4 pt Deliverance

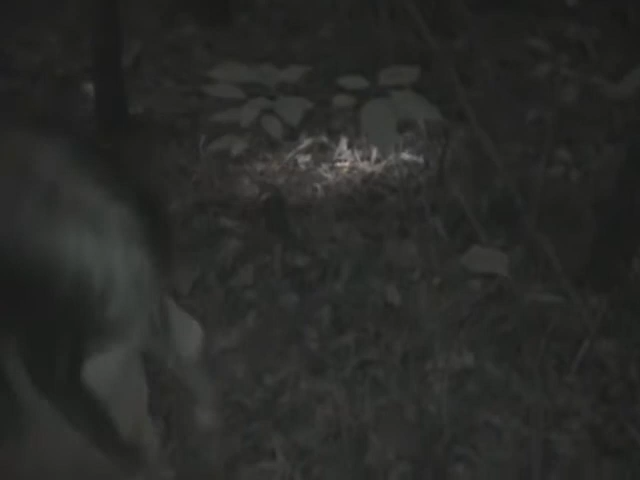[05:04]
But, he went this way. See it. Oh, I see the deer. You do?